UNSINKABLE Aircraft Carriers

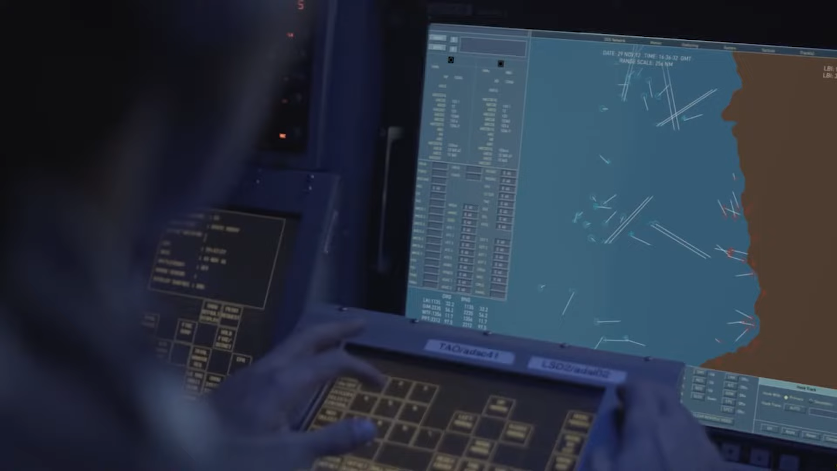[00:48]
Advanced radar and sonar systems scan the skies and depths,
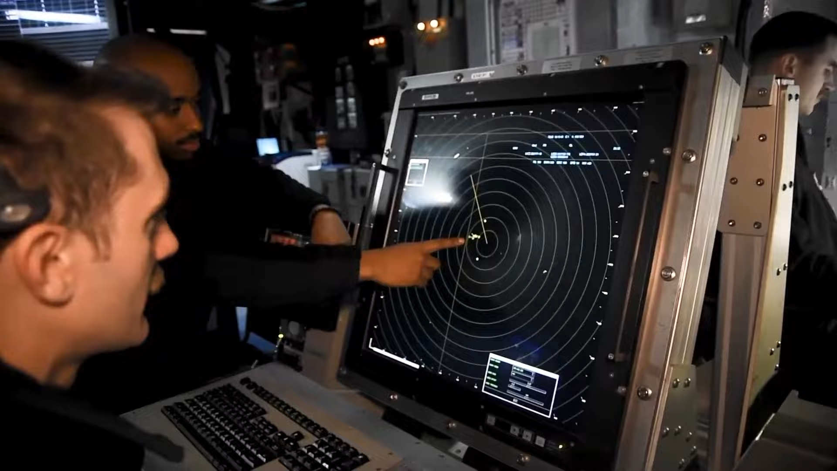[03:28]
This system provides sailors with a comprehensive view of the battlefield and assists in coordinating defense measures.